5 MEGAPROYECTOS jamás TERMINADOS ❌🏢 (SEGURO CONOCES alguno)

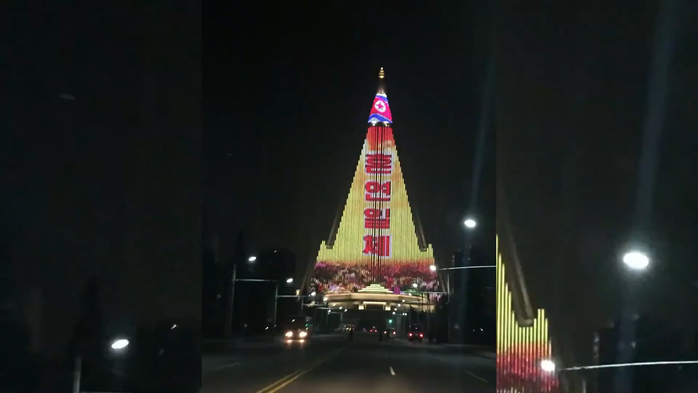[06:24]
En la actualidad, el edificio está constantemente iluminado y en él se muestra la historia de Corea y otros mensajes gubernamentales.